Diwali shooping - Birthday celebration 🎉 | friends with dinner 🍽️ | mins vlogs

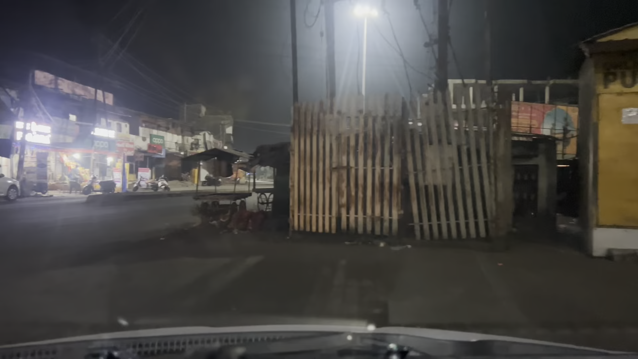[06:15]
बड़ेश हेलिवेट करते हैं इस निकल चुके हैं पूरा आफ रोड आ चुका है पूरा पूरा यह स्टार्ट करना ही बूल गया था तो रेकोर्डी नहीं हुआ अभी हम कुछ ऐसी प्लेस पर आये बड़े सेलीपिसन हो रहा है यहाँ पर